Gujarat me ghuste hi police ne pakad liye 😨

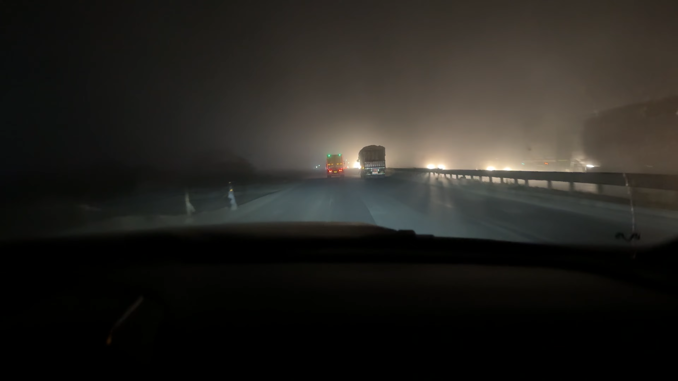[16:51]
तूने खुद चलानी है तो वहाँ से लेफ्ट से जल जाती है उसको राइट पे ऑन करके आगे पुश कर दे तो हाई
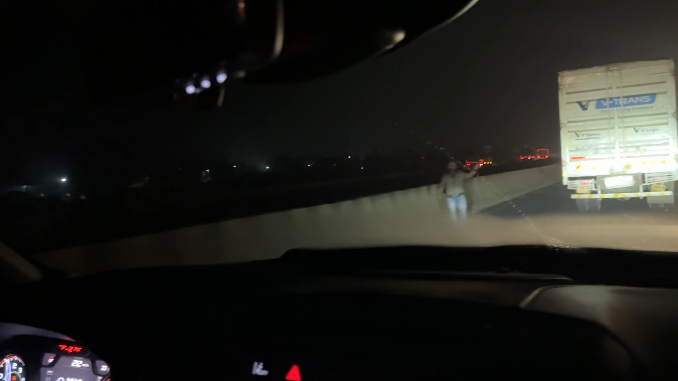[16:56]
बीम आ जाएगी भाई एम्बुलेंस दीवार में घुस गई
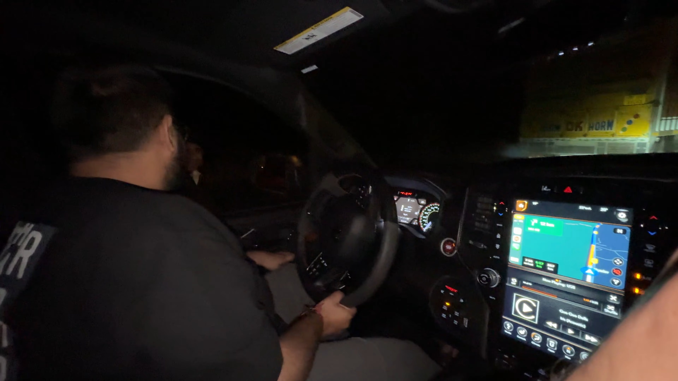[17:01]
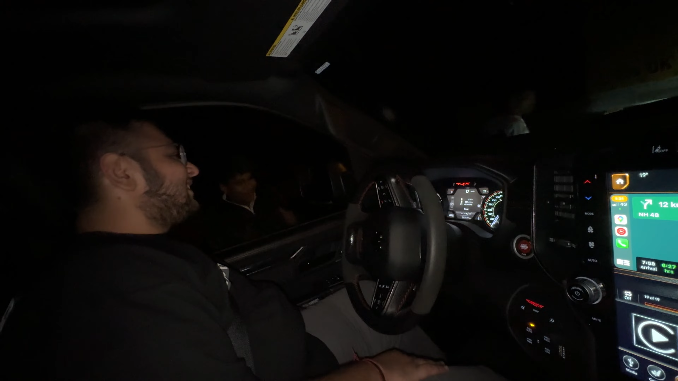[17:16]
भाई फास्ट टैग दे दे यार बहुत दिक्कत हो रही है
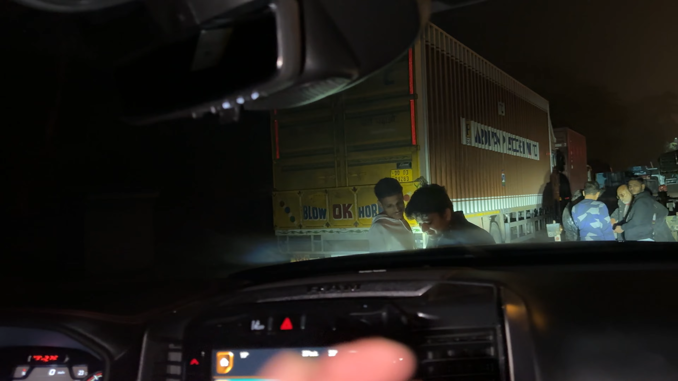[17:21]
अचानक से तो मेरा ये बड़ी गाड़ी आई इसको बोल दे दे भाई बना दे पहले